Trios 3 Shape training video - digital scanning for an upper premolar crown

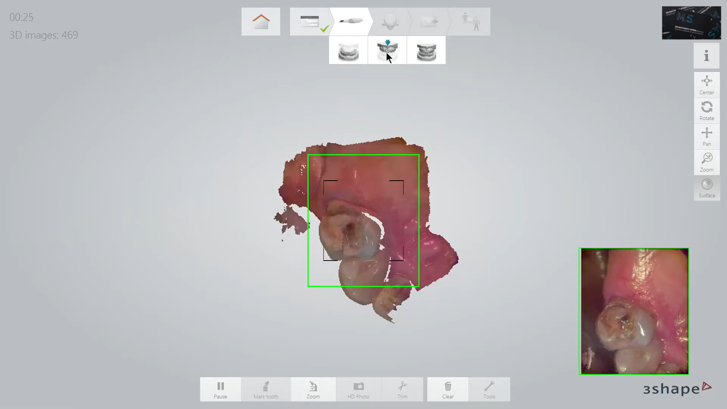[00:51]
I am always watching the monitor to see what areas I have scanned rather than watch the actual tooth.
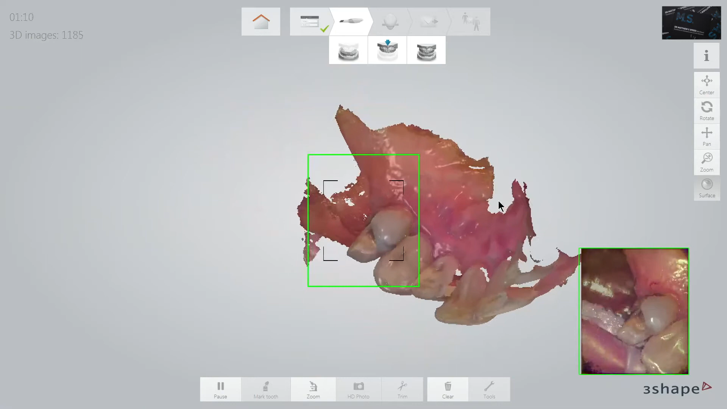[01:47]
is required and so often it is on the mesial surface of the upper premolar teeth.